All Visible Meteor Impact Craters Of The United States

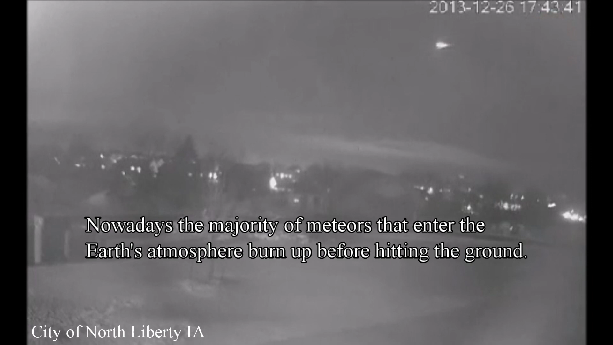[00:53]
This footage was captured by a security camera in North Liberty, Iowa.